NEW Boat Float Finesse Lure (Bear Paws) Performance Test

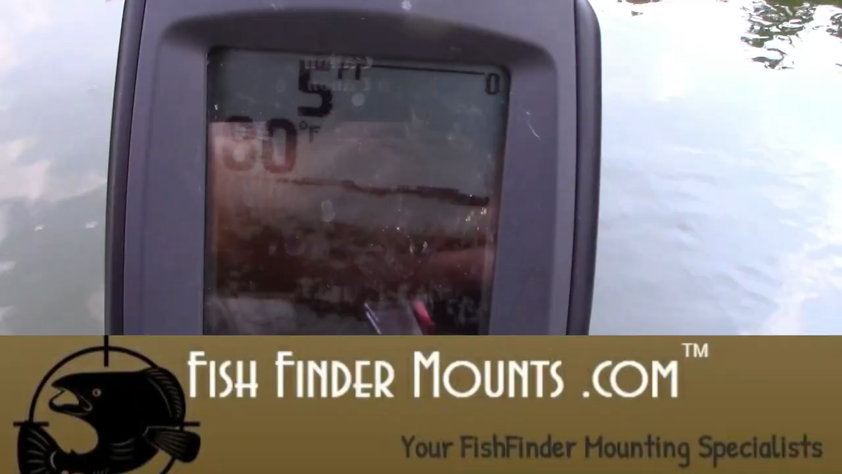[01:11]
Temperature right now is 80 degrees.
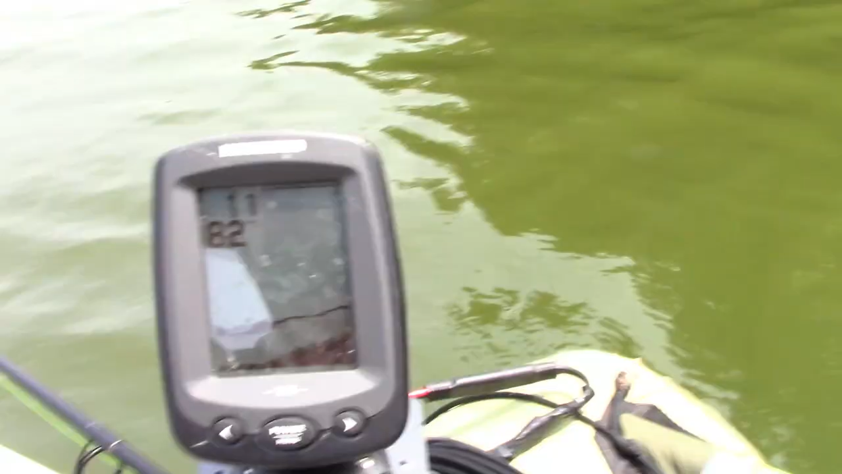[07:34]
Pretty steep bank. I'm sitting at 11 feet and I'm out from the bank around 15 or so.